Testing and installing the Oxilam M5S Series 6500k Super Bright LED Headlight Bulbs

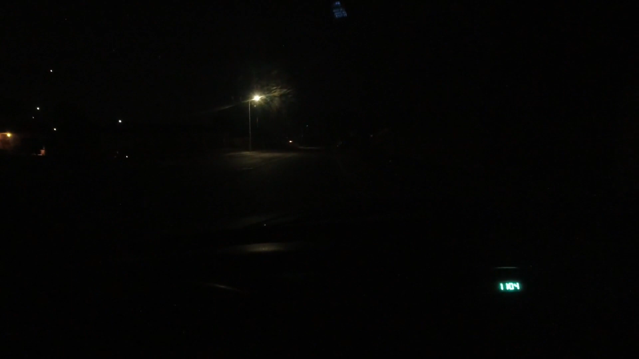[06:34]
it's fully dark out and they're now functioning properly thanks to the decoders. Let's see what they look like. Wow, that's pretty bright, and that is low beam. You can see there is no low beam indicator. I'm sorry, I had so much junk on my dash.
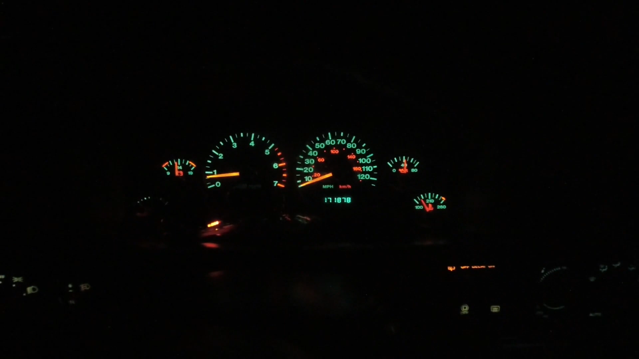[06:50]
You can't see the low high beam indicator, but there it is. Let's give it a go and see what we, wow, they are pretty bright. I got a pretty dark night tonight.
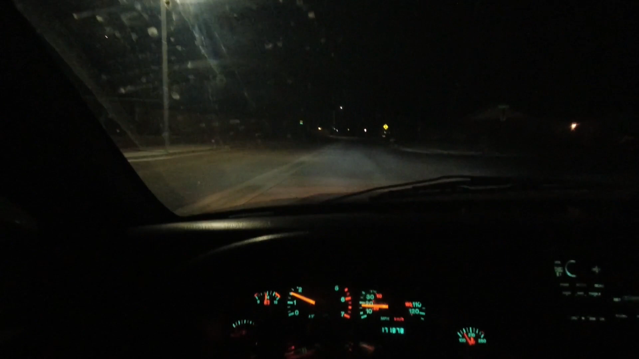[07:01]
Let's see, and the driving lights are on. I don't know if you can see those.
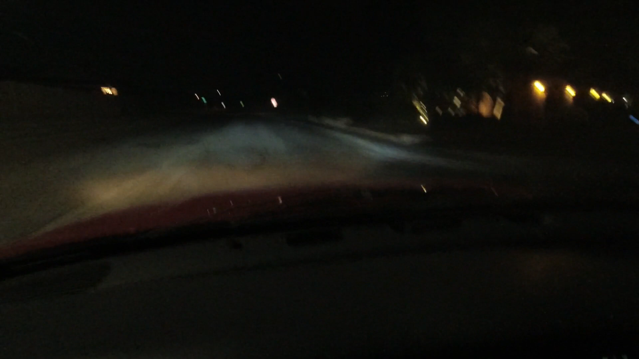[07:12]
Those are yellow at the right at the bottom. I'm gonna switch those off. There we go. Now we have just the headlights. And they seem like they're aimed pretty good. Not 100% perfect, but more than good enough for this. We got a dark street around the corner, so we'll try them there. All right, there are no lights on this street at all. No street lights. Of course, I've got cars coming at me.
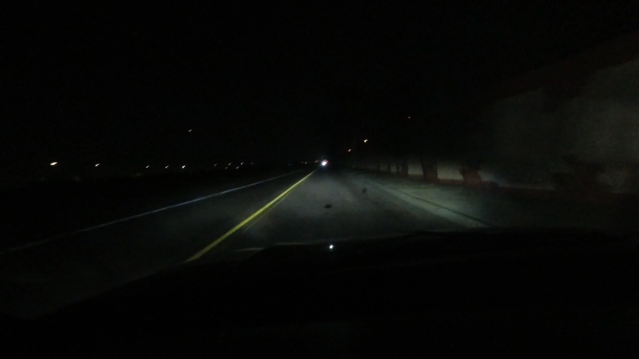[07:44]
Hopefully, he'll go by here. I'm going to slow down so he can go by and we might be able to get a feel for the high beams. Alright, let's try the high beams now. They really reach out there pretty well and off to the sides. Let's turn the headlights completely off and see what the difference is. Yeah, there you go. That's definitely dark.
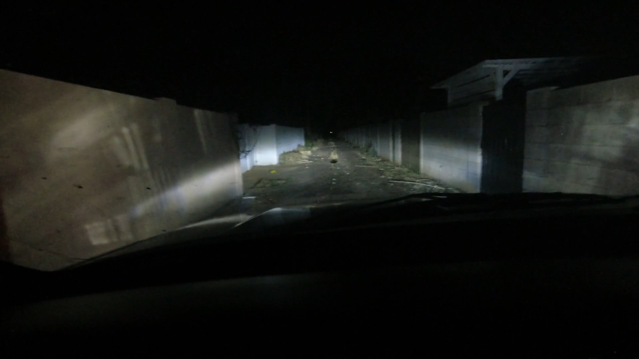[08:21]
So this is the alley behind my house. That light way up ahead, if you can see it, that's my back light. So I'm going to turn the headlights off. That's what it looks like with no headlights.
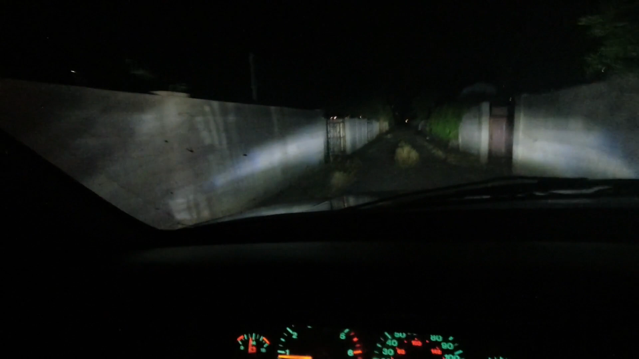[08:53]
That's pretty good. I think they could be a little lower. And then the high beams would be perfect. But they are definitely bright.